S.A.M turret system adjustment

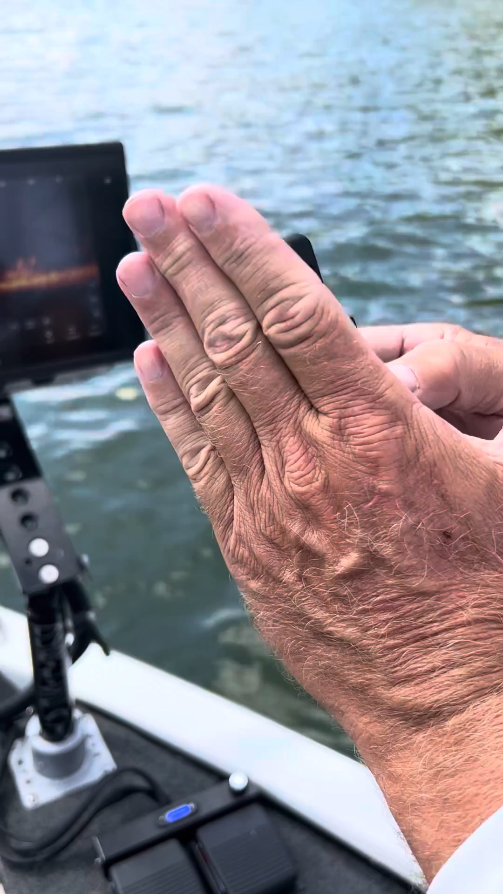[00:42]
so that you can fine-tune to take your 34 and you're going to angle it just a little bit more. That way you can see your splash. You're going to get the best returns coming back to that sonar because it's not shooting down into the ground.
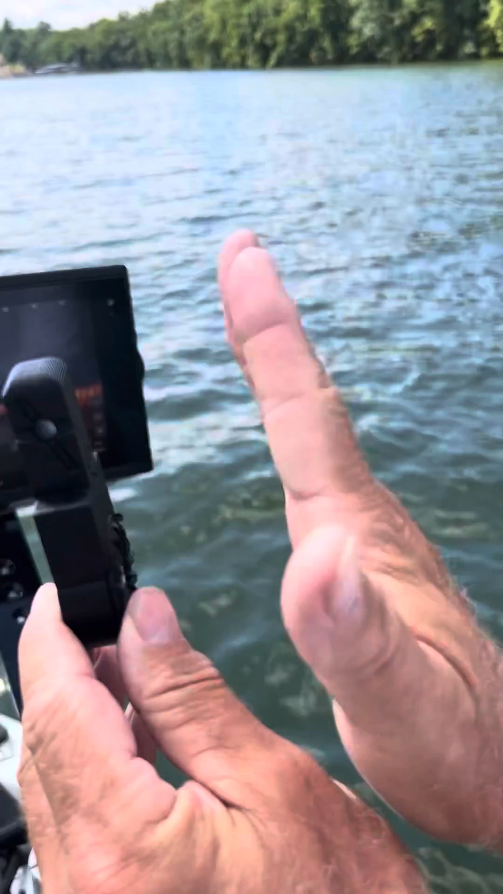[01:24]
It all depends on how hard that angle of that transducer is shooting down. So if you get a lot of guys on one side of the boat, that angle is going to be more towards the bottom. You're not going to see the splash on your screen. You need to see that splash so you know where your lure is at. This also gives you a better return because the sonar is going out, hitting that, pinging, coming back straight at the transducer. It's not going down and shooting down towards the bottom of the lake, coming back, trying to find this.